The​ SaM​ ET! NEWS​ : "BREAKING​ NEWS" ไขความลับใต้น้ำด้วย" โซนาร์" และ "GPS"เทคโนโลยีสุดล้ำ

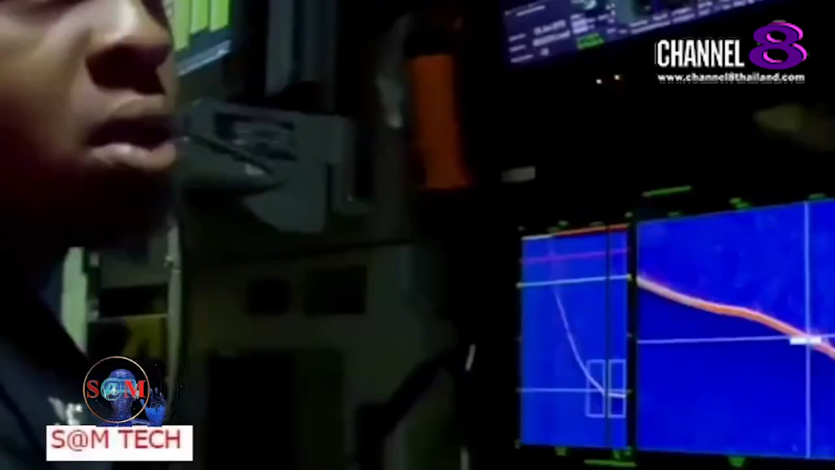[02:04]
แต่ด้วยเทคโนโลยีเหล่านี้ก็จะเป็นเหมือนตาที่3นะครับทำให้มนุษย์เราสามารถมองภาพได้ชัดขึ้นรวมถึงรู้ตำแหน่งที่จะลงไปสำรวจได้โดยที่ไม่ต้องอาศัยแรงของนักประดาน้ำเพียงอย่างเดียวครับ